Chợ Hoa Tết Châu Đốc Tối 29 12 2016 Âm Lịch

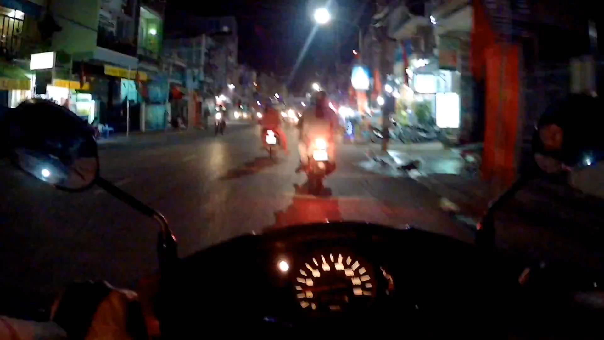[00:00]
hôm nay là 29 tết 10 giờ rồi ra vô trời hệ cho đốt chơi coi trời đêm này nó có cái gì
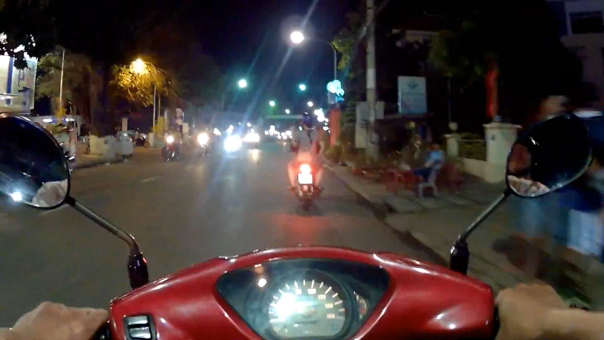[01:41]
đó mấy hôm trước mùa 27 có ghé đây cho mấy bạn coi là chợ hoa hôm nay là 29 nó hơi rắn rắn lên bữa nhiều hoa nở hết hoa dạng hết rồi đó đây là chợ mà tía giờ này còn 22 giờ người ta còn đi sắm hoa đó là ngày mai ngày cuối cùng rồi
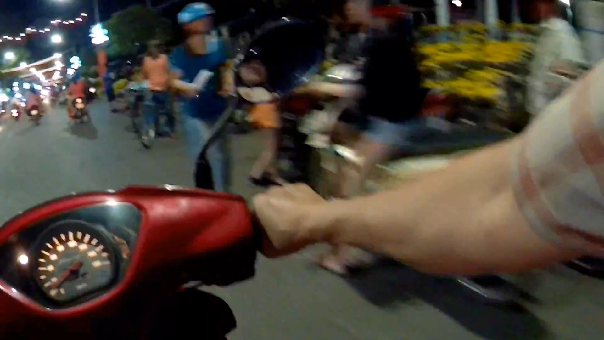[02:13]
ngày mai chưa là hết rồi người ta đang đi sắm hoa này đó hai bên
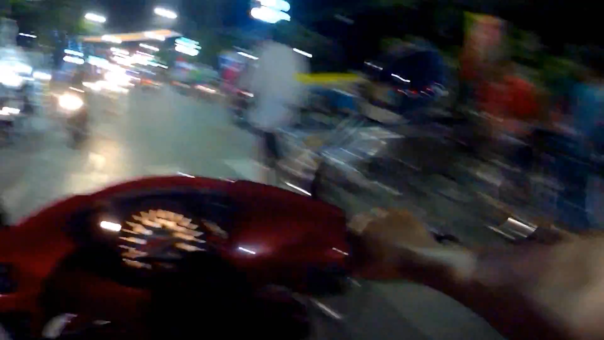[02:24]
hai bên mai chưa là dẹp hết rồi ở đây á thấy chưa mà còn mấy người bán ở đây là ở xa tới là không biết ra sao đây tiền chi phí nó cao đó đó ở đây là công viên 30 tháng tờ đường tháng ăn phố thức ăn đường phố ở Việt Nam
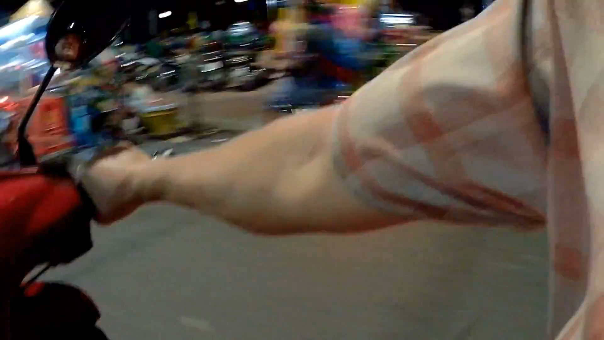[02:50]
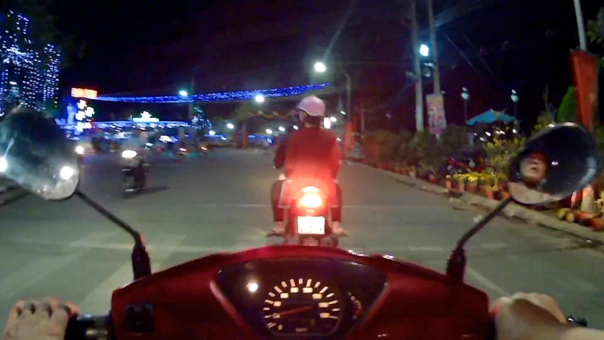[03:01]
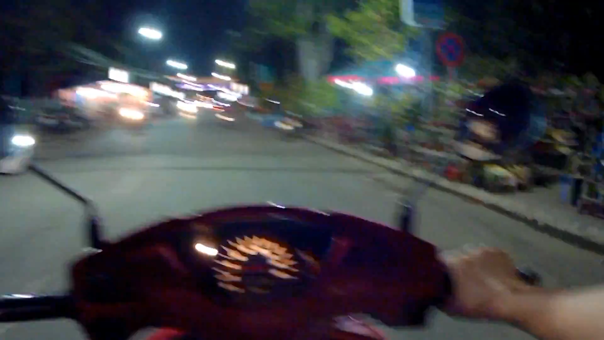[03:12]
hôm nay nó vắng nhiều rồi có thể là với giờ này là giờ 22 giờ thì nó rắn rất là dần thường rồi đó mình đây là mình đi tới trường chá đốc 22 giờ người còn vỗ dịch đó đây là chợ hoa mấy người ở ở quê người ta lên người ta bán hoa ở đây đó cho mấy bạn coi Cuộc sống ở Việt Nam
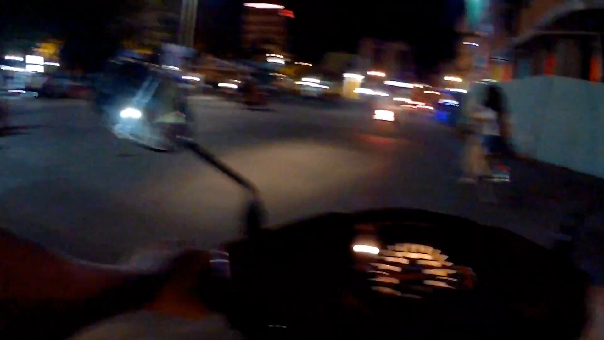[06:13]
Đây là chùa Bụi Điện rồi đó Bán dừa Dưa vàng, dưa xanh
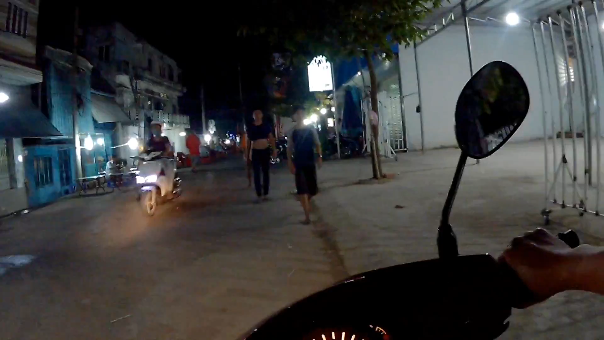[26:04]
đi dưới xe hả dưới xe đây là bánh canh nổi tiếng nhất Châu Đốc bánh canh khuya